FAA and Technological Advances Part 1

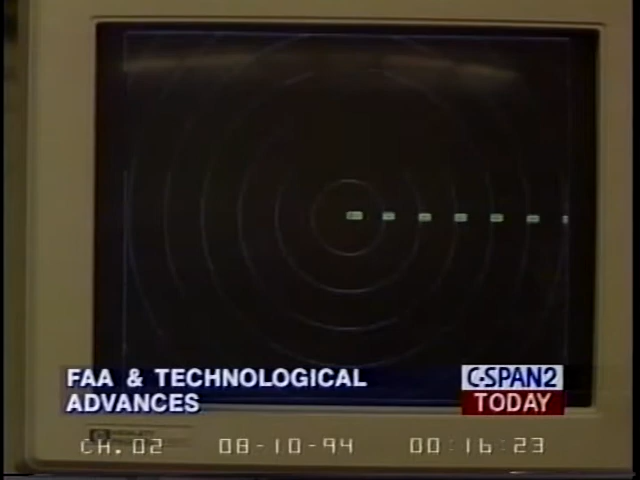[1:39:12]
This is Chicago and Midway. This is Chicago and Midway Airport. At 11. The blue is 10 o'clock local time. Chicago. Yeah. The blue is Chicago and their departure aircraft.
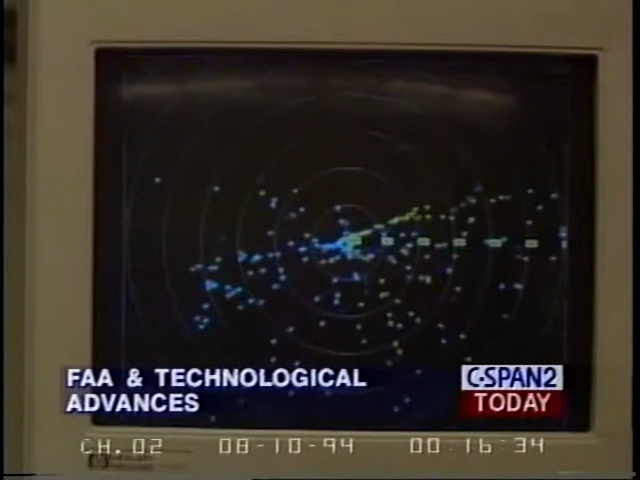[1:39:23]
The yellow are arrivals destined. The rings you see, the outer rings, are hundreds of miles. And in the center of the screen, you see ORD partially obliterated. Now we can zoom down onto Chicago.
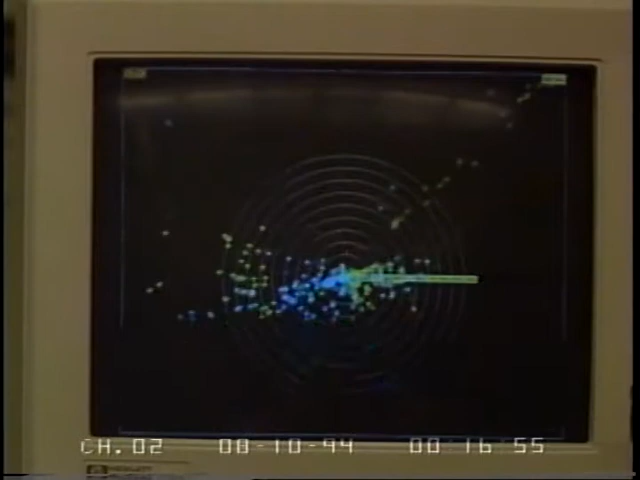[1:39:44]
much smaller scale. We can go even further. And again, the blue are departures and the yellow is arrivals.
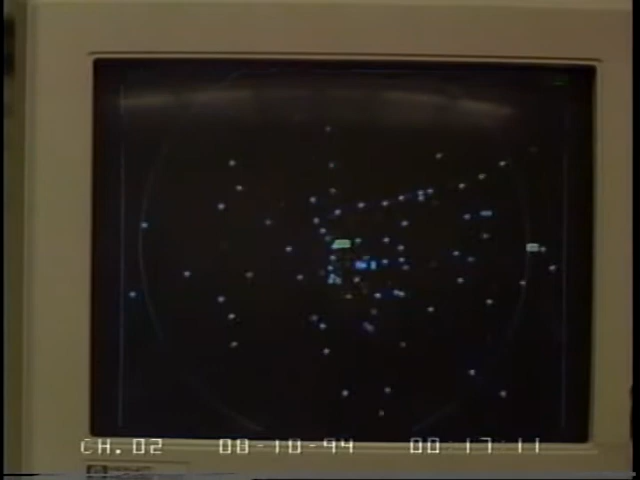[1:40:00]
Here we're down to a scale just under 100 miles. And again, this is a mosaicing of multiple radars around the Chicago area. And this is how much of a delay in real time?
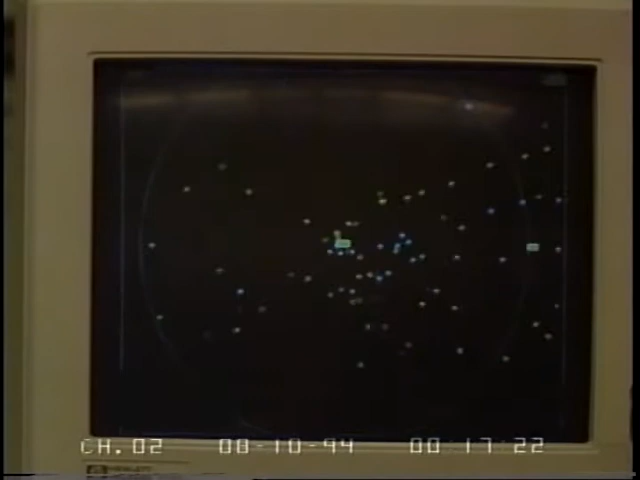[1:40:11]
How far behind? In worst case scenario, with the current technology, 5 minutes.
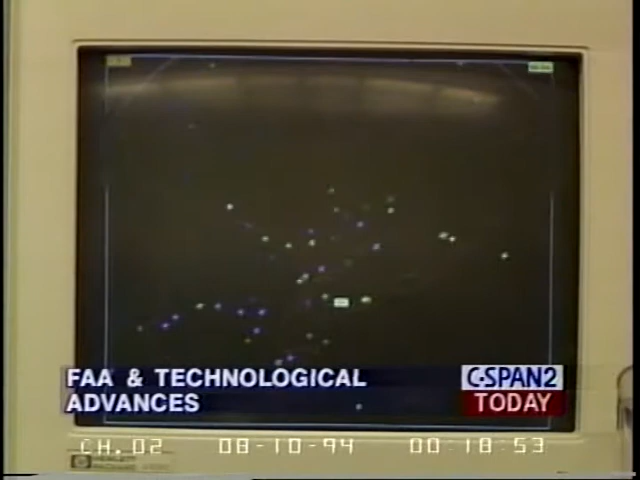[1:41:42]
This is Kennedy, LaGuardia, and Newark traffic. Arrivals and departures are all different colors. And the I can go through the colors if you need me, but I don't think you get the point.
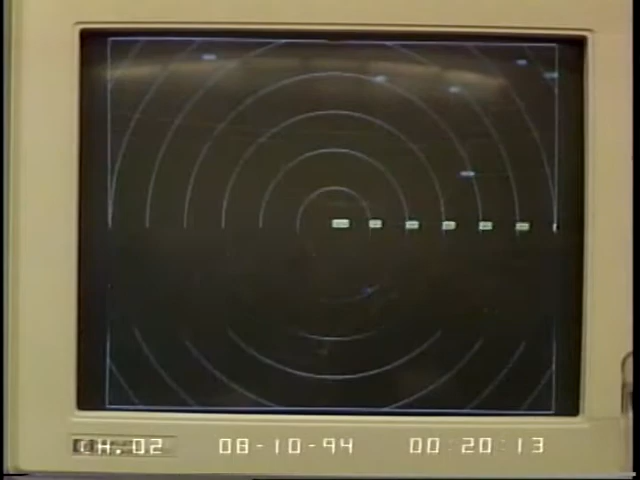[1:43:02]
Arrival and departures, yellow and blue. The odd colors of the smaller airports surrounding the outer areas of Chicago, of the Detroit complex, Dallas-Fort Worth complex. And you have the altitude of these airplanes? Yes, that's a we have the altitude,
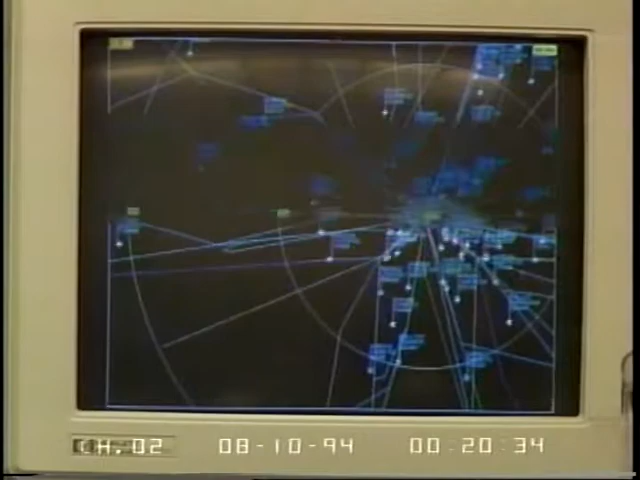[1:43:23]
we have the time remaining in flight, and when they will arrive at destination airport. You can zero in on one of those planes and you can tell what its flight plan is? And we'll do that for you right now.
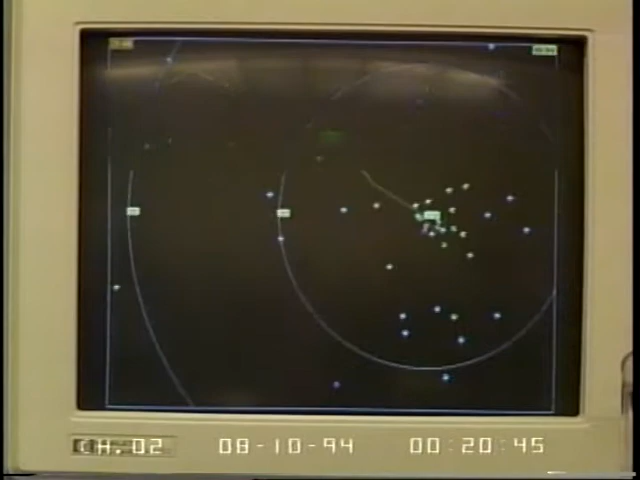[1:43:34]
ASC 646 is at 7,000 feet, AT-72.
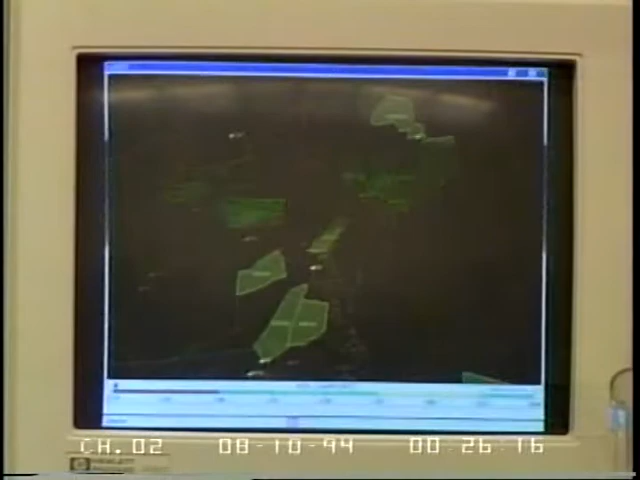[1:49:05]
And all the red. Red, and obviously the yellow is for the lesser condition versus the red is for something more stronger in terms of that. This is in the immediate area of the Philadelphia Airport. Now, this goes to the people that are in the traffic management? That's correct.
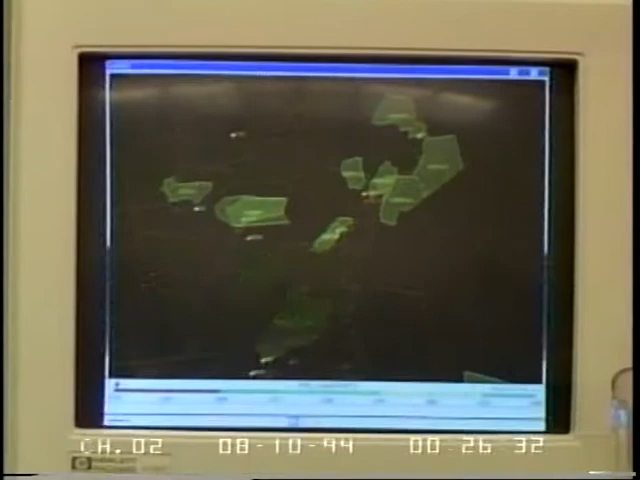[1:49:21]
Not to the controllers? No. And why wouldn't you give this to the controllers, too?
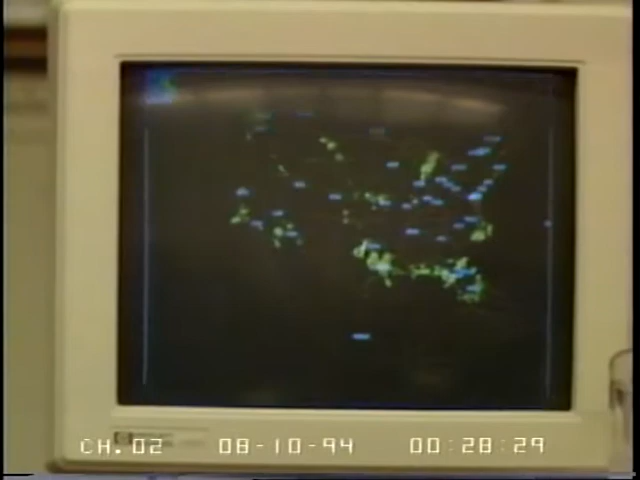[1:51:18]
It does trajectory forward. We can go out to as much as 12 hours in the future.